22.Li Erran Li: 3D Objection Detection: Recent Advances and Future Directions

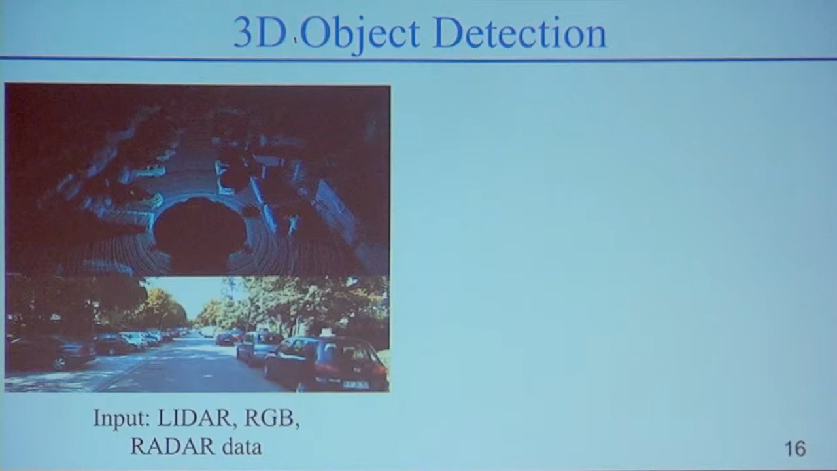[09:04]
a 3D point cloud on the top. And then you also have RGB images. You could also get radar data. So for this talk, I'm going to just focus on LiDAR and RGB. And that's our input. So what we need to do is to produce these bounding boxes and place them in the 3D world. So the car will know that, where are these objects are, right?
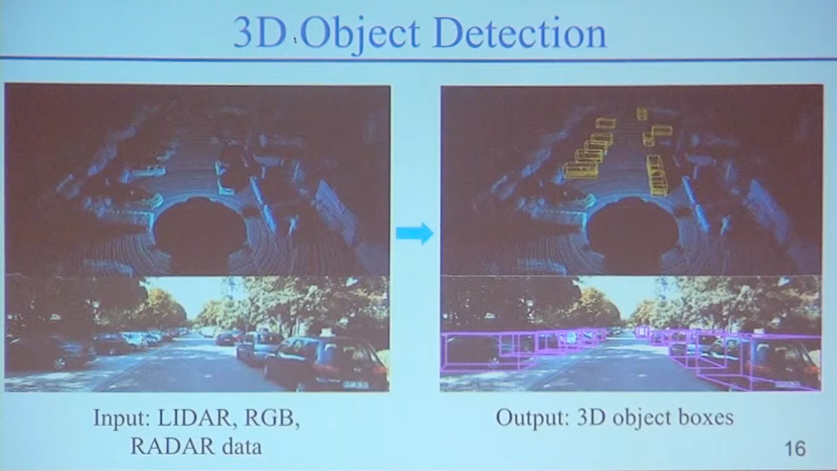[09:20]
So that's the first thing we need to do. To give you a little more detail, and we get RGB images. We also have depth sensors, for example, LiDAR. And we need to attach semantic labels for each detection, meaning each 3D bounding boxes. And because they're occlusions, right, these 3D bounding boxes
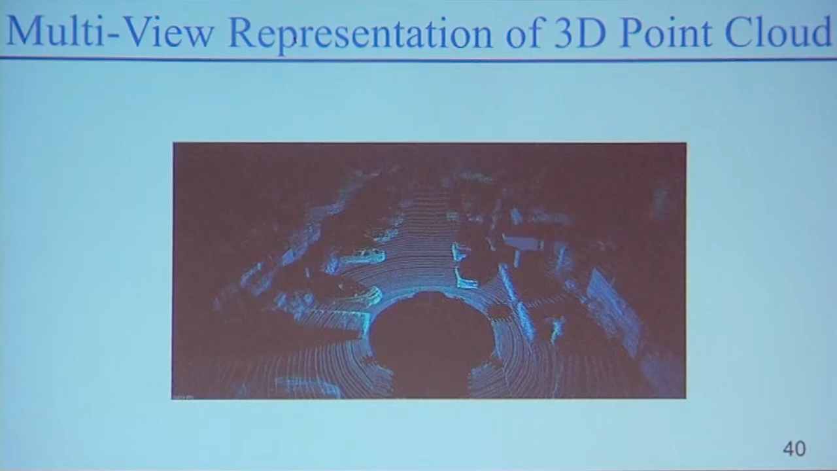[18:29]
And to give you some more details, and this is the LiDAR point cloud data, and we just project them into different 2D views, and then you manually engineer features, right?
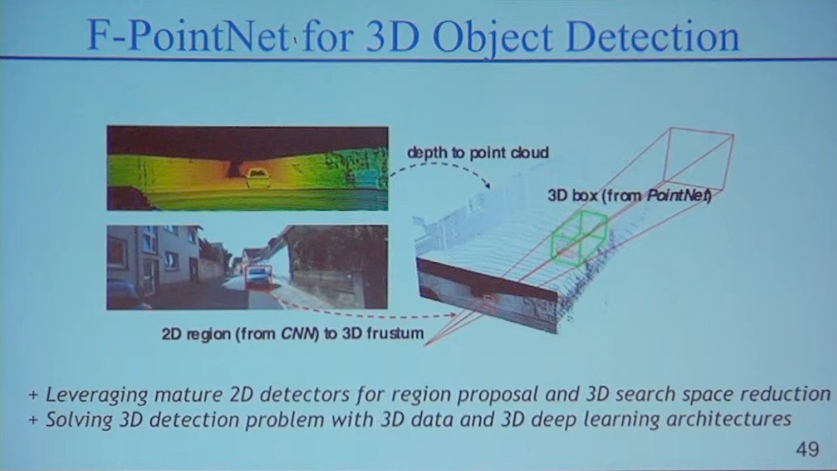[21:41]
So yeah, the key idea is to leverage a mature 2D detector and to reduce the search space and then solve the 3D detection problem using a point cloud. And so why do this, right? So, well, you know, because 2D detector is pretty mature, you know, it's sort of reasonable to leverage it. But then once you get 2D detection and then you can project your 3D point cloud onto that detection, why not just directly regress the 3D boxes,
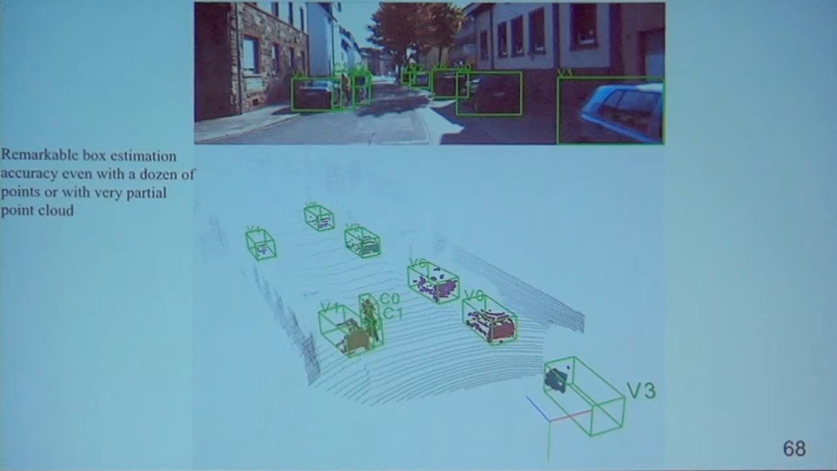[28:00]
you know, to the vehicle, you see a lot of points. If you look further, the before, and that one is has a much fewer points, right? And then,
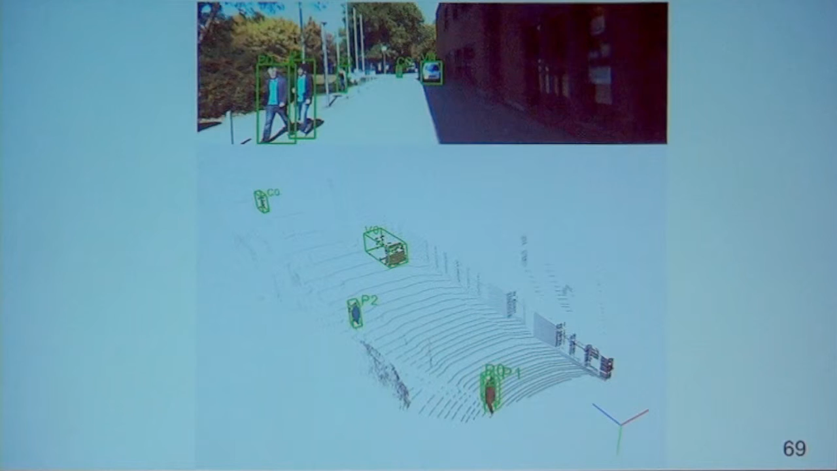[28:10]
you know, even with fewer points, it actually works pretty well. There are, but there are, you know, there are cases where you don't get very good box regression. If you look at the blue and red box, so the red is the regress box, the blue is the ground truth.
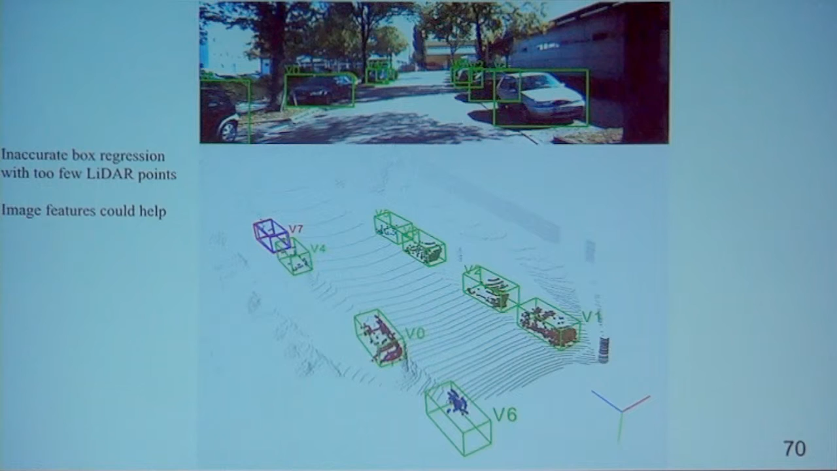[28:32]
You see they're pretty off because they're just too few LiDAR points to get a good detection. And then, of course, we rely on 2D detection, and then if you miss a 2D detection, you won't be able to detect the object.
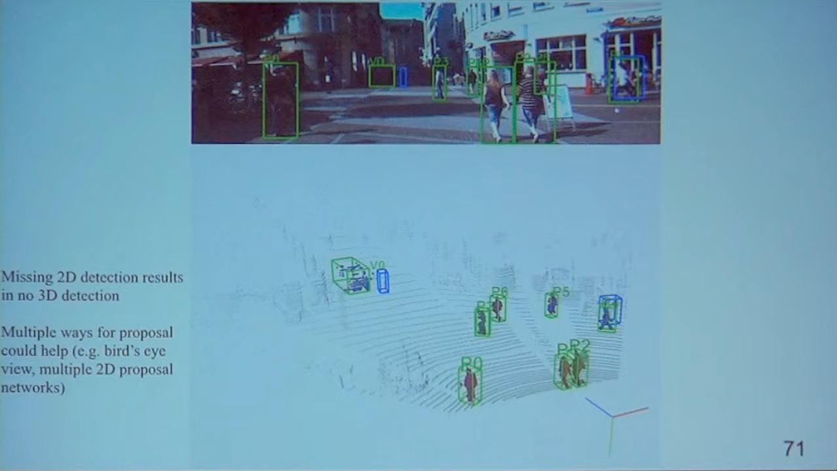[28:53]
So if you look at the blue box is there, and that one there is no detection. The blue box is the ground truth. And then you look at the red box there, and so there's strong occlusion. Actually, I don't see even in the image C zero. That C means cyclist. There is a cyclist behind those two persons, and then for those two persons, they're kind of next to each other, and it's very hard cases.
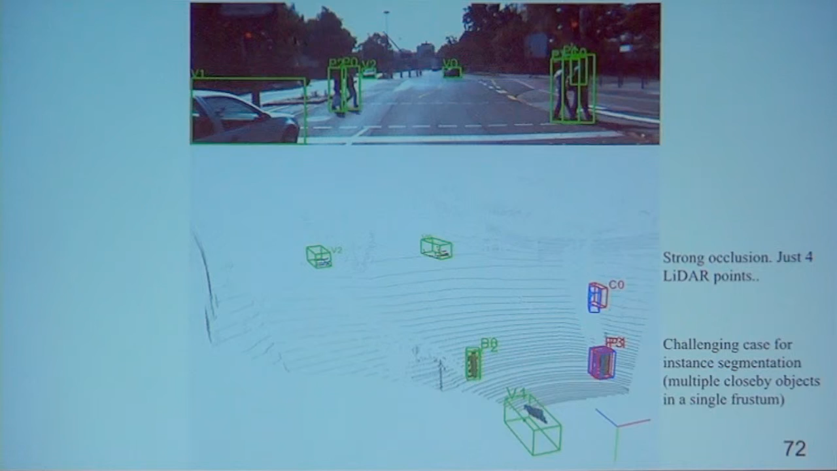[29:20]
And then again, in this cluttered environment, if you look at P10, that's P is pedestrian,
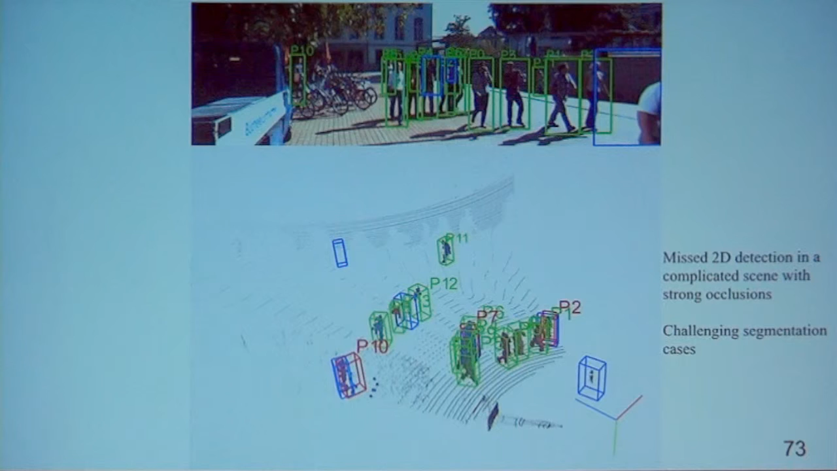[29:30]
is with a bunch of bicycles, right? So it's very hard to detect in a cluttered environment.